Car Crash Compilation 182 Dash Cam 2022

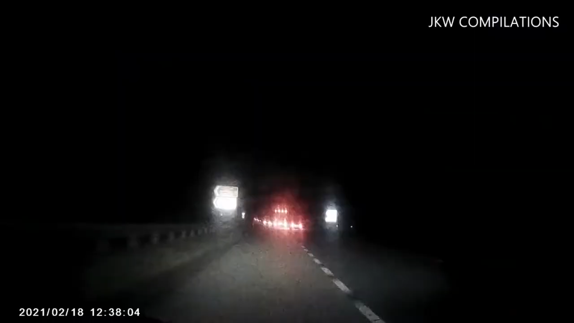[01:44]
. . Oh my fucking god! .
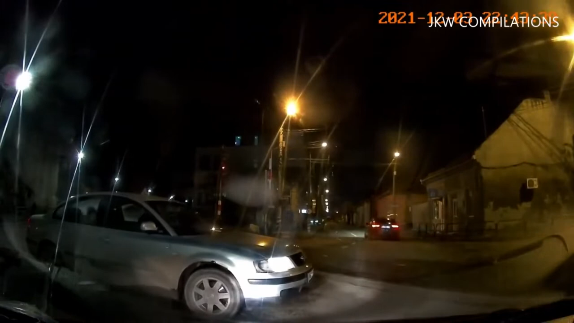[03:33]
Oh my god. Is he too? No, is he moving?
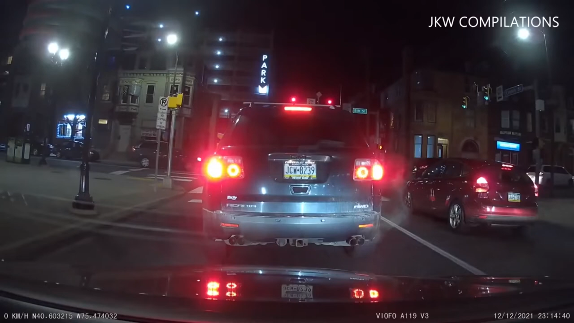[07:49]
Holy fuck that was close. Yeah.